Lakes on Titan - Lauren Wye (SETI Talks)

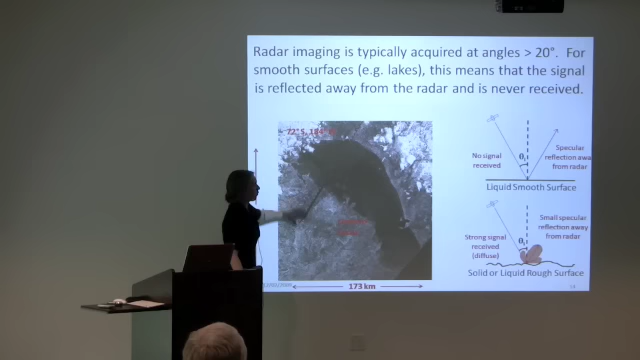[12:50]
So that no energy is received back at the radar instrument. On the other hand, if the surface is, um, rougher, like this, what we interpret to be solid surface outside of the lake, then we have a wavelength scale roughness and other facets that are oriented towards the radar, and will transmit some of that energy back at the radar.
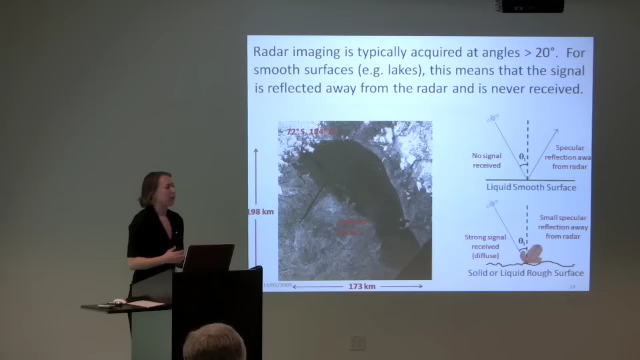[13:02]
So we can interpret dark as smooth and bright as rough generally.